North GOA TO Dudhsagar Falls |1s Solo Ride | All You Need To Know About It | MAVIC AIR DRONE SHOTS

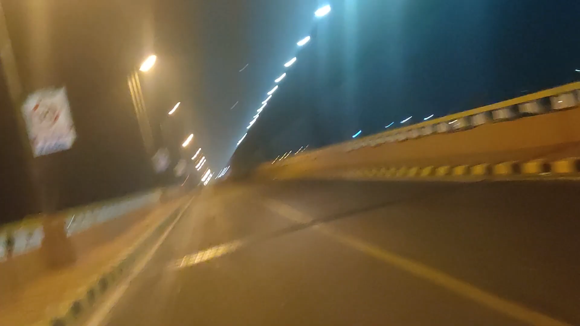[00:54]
So I am using a Google map So guys, it's India's third largest bridge at the top You can see And no two widows are allowed there So I am going from down bridge